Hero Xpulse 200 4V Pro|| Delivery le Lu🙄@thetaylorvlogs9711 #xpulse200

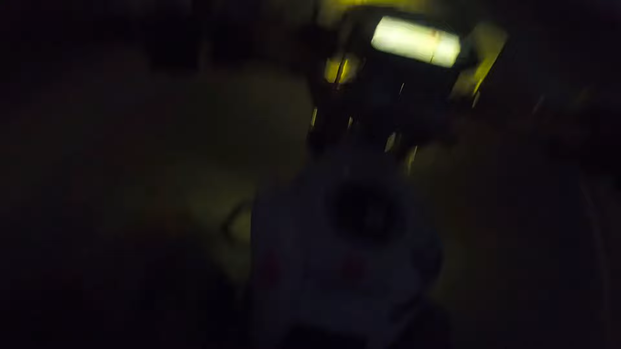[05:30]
अभी भी ना गाड़ी से पूरा साउंड वाउंड कटर बटर कर रहा है, सिर्फ ब्लॉक पिस्टन वगैरह चेंज हुआ है।
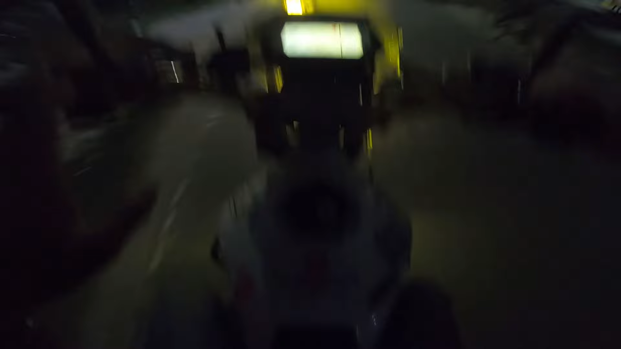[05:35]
अब सबसे पहले ना मेरे गाड़ी को ना पिलाना पड़ेगा पेट्रोल, इसको अब लग चुका है प्यास। तो लो जी लो, ये हम पहुंच चुके अलीपुरद्वार शहर के अंदर, देख रहे हो, और ये है होटल बंग भूमि।